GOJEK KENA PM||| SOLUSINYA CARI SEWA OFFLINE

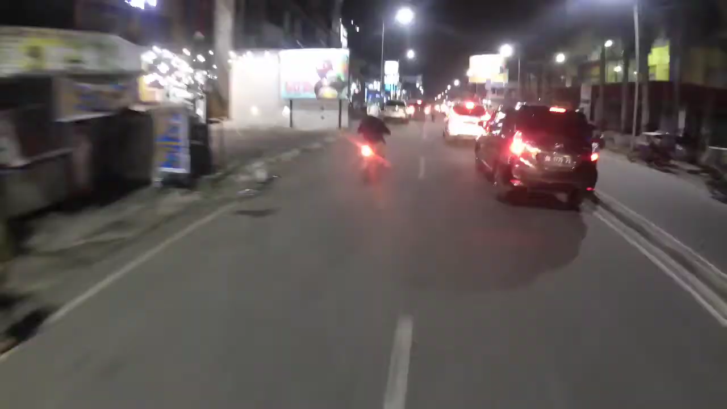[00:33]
Oke, saya berada di Jalan Iskandar Muda.
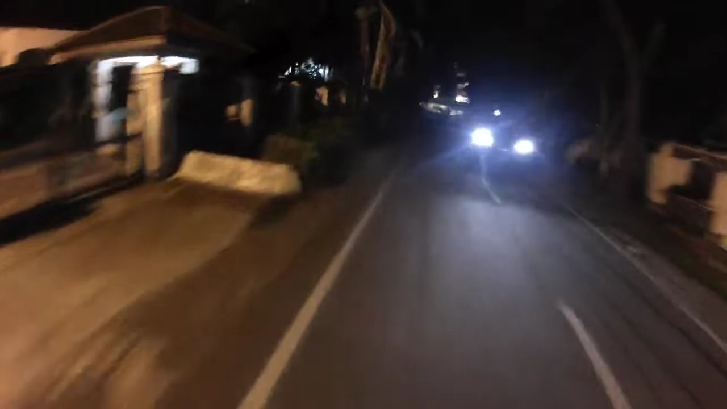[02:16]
Oke, kita belok kanan ke Jalan Suparman.